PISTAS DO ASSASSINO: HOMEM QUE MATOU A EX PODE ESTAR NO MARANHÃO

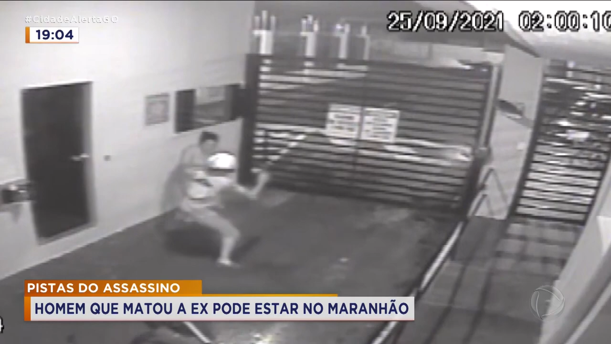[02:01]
na época com 38 anos. O crime ocorreu na saída deste condomínio, em Aparecida de Goiânia.